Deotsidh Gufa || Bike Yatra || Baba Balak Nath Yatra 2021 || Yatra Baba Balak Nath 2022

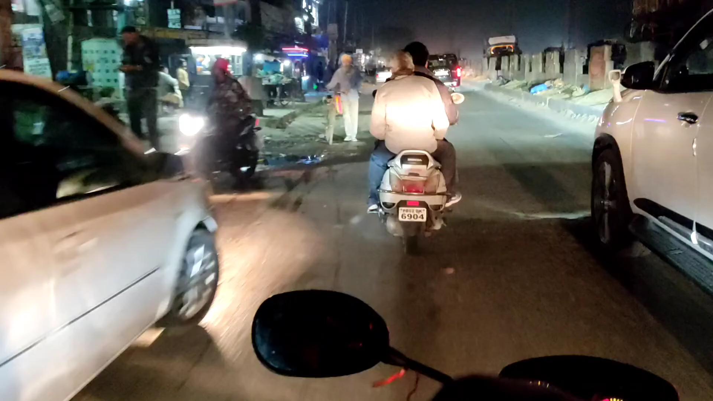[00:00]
दोस्तों अब हम आ चुके हैं रैया में, जहाँ पे देखिए सड़क का बुरा हाल है,
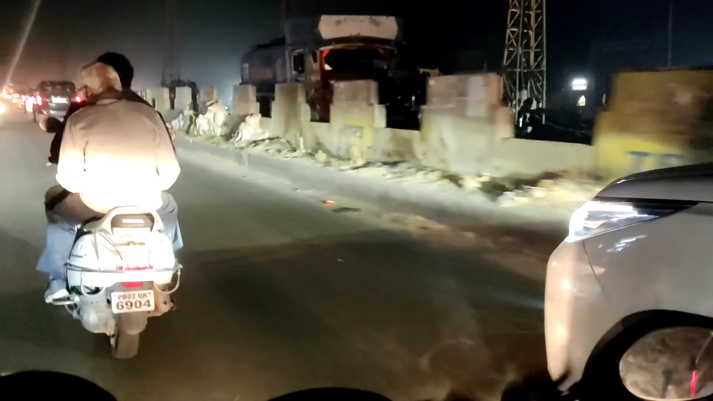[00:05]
पुल तोड़ के नया बना रहे हैं।
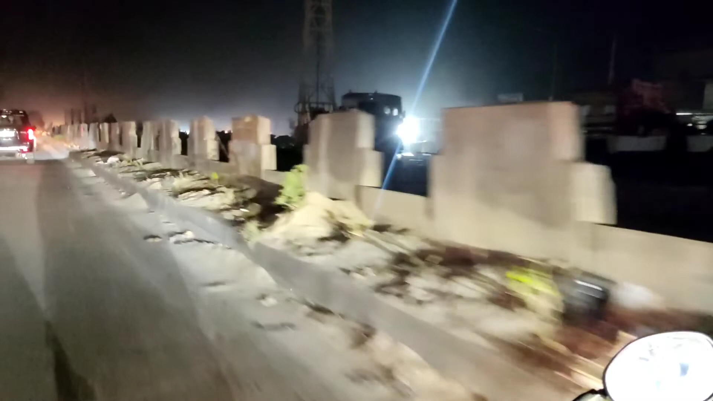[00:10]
ज्यादा पैसा हो गया इन लोगों को, चलो छोड़ो। ये हम आए हैं रैया में,
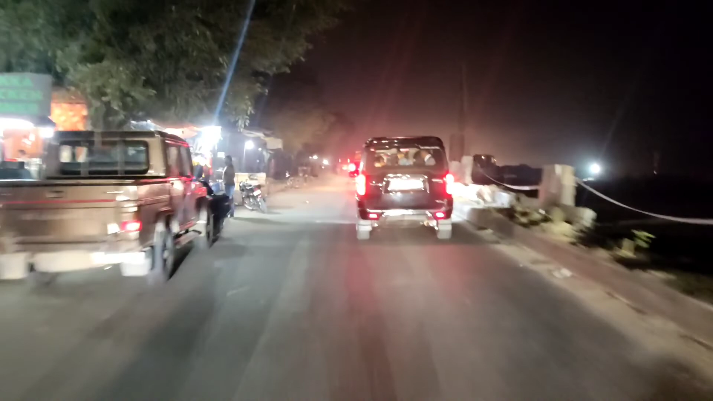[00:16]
जा रहे हैं धीरे धीरे क्योंकि ट्रैफिक यहाँ पे भी थी।